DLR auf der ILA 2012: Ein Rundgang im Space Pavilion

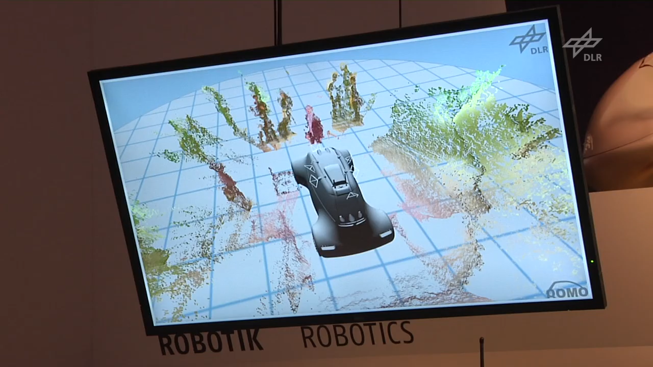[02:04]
also acht Stereokammerpaare sind insgesamt in Echtzeit mit und erkennen seine Umwelt. Man sieht jetzt natürlich hier vorne vor dem Fahrzeug das Kamerateam oder auch mich drin sitzen.